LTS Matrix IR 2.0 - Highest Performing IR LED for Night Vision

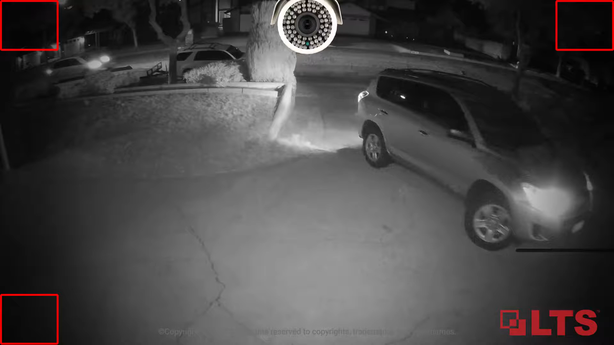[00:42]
better light uniformity to eliminate dark corners at night versus a two-sided compound lens matrix IR here is a side-by-side comparison video between the matrix IR
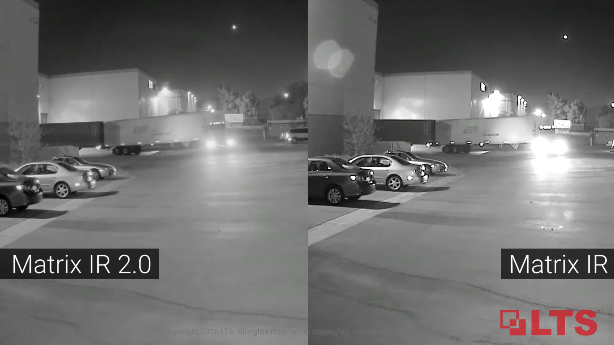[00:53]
2.0 camera and a matrix IR camera and here is a side-by-side comparison video between the matrix IR 2.0 camera and a traditional IR camera see the difference image uniformity and darkness in the corners have been eliminated completely technology has evolved and methods have been improved and refined
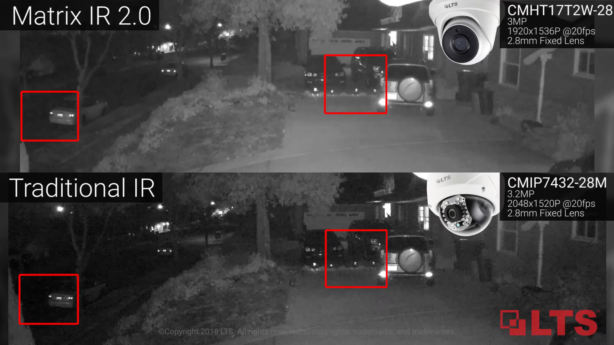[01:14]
so that security integrators can reap the full benefits and have the best in nighttime surveillance